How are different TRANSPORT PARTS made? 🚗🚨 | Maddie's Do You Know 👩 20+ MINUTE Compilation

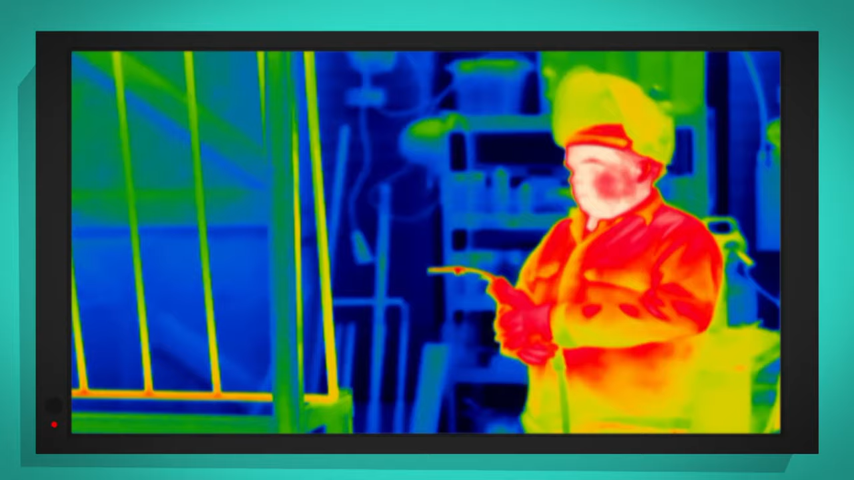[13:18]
But warm and hot things look yellow or red.
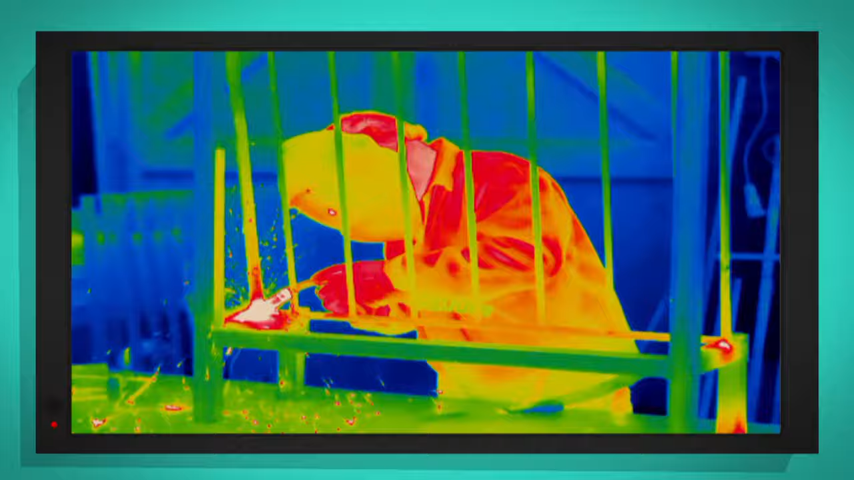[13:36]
Look at that. Where Adrian has been welding, the gate is red and bright white.
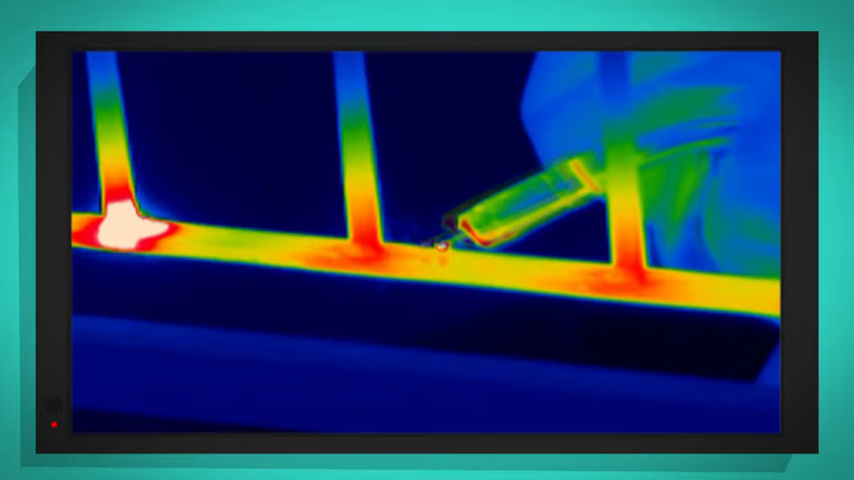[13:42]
But everything else is blue. That's because where the steel has been heated, it's much, much hotter.